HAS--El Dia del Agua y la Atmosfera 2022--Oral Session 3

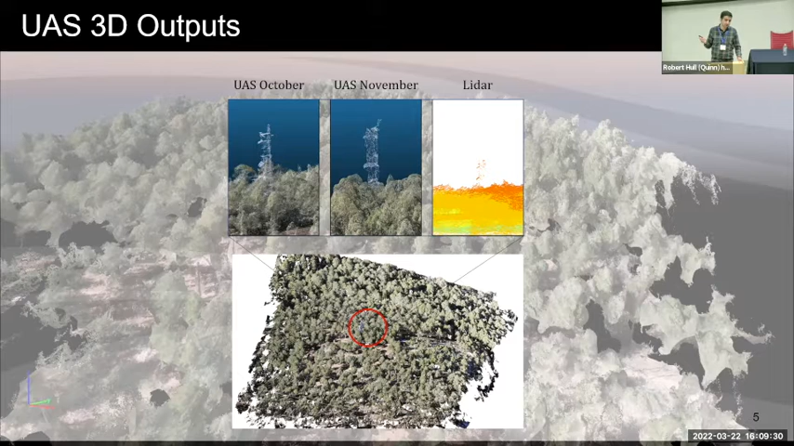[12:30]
the tower is much more obvious in our, in our analysis compared to the LiDAR data. So this shows that the, the, the, the drones can obtain the top of the canopy better than a LiDAR. In this case that has been found in previous studies too.